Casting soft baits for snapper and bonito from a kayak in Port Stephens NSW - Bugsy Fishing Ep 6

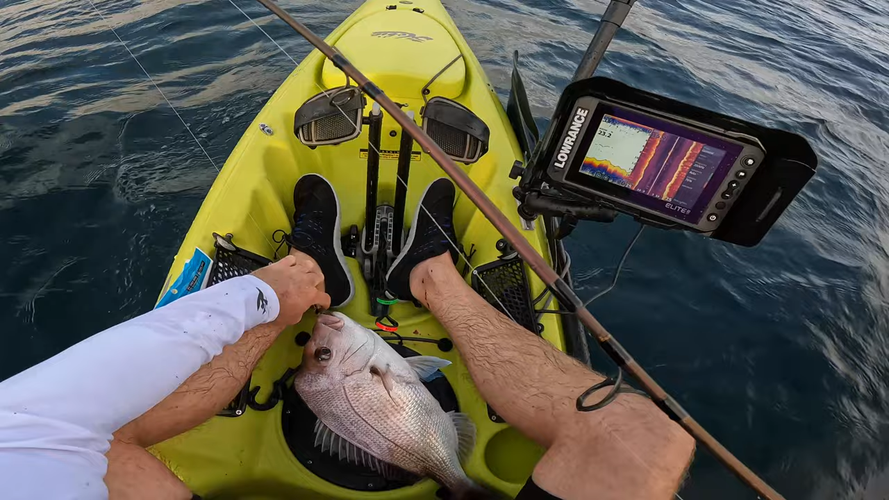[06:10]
Insane snapper grounds. Beautiful. All right, we'll let this one go.
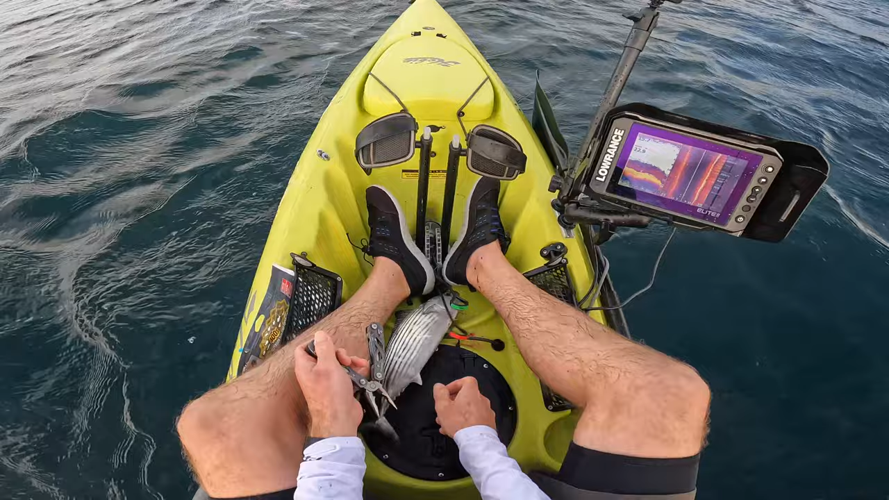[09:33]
I'm gonna keep this bonito for dinner. All right, I might throw this out.